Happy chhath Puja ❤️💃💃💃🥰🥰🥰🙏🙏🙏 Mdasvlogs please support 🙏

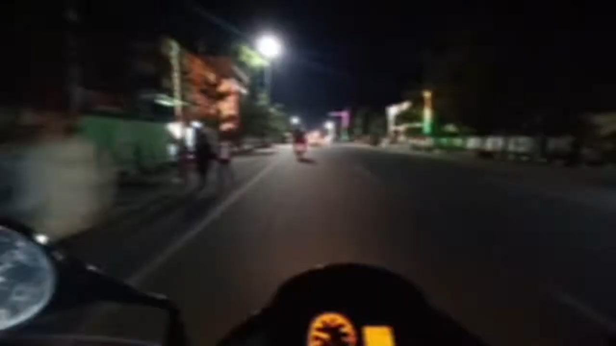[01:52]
हेलो दोस्तों जी तो ढेकियाजुलि आरक्षी थाना आरक्षी थाना आम राइट साइड हेरी आस
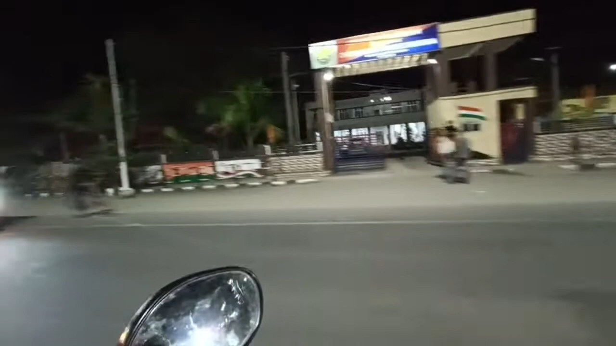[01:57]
और जीतने आम अलरेडी ओवरटेक कर पे जी
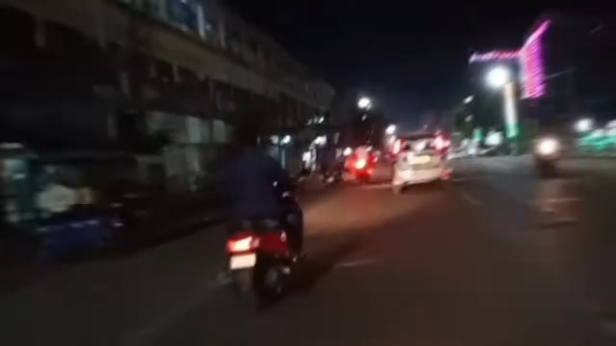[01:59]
लेफ्ट साइड सोम रास्ता जी मैं
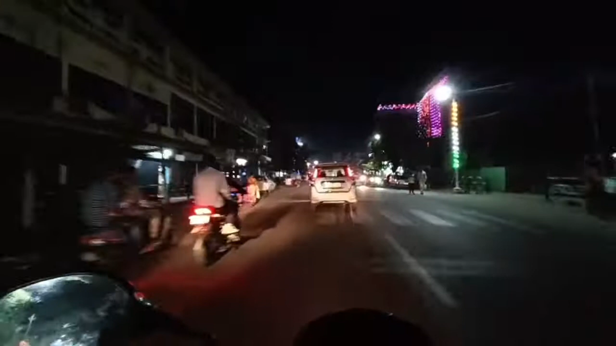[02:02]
शहीद मैदान कह और ताते पार्क आज धुनिया पार्क और पार्क पूरा छठ पूजा पूरा